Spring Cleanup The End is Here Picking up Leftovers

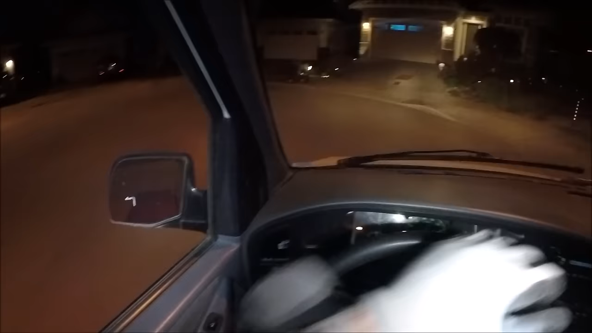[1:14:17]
A bunch of stumps there. Looks like a palm tree or something they cut up. Okay, we're gonna keep moving. As long as we got room and we got material, we're gonna start keep filling, right?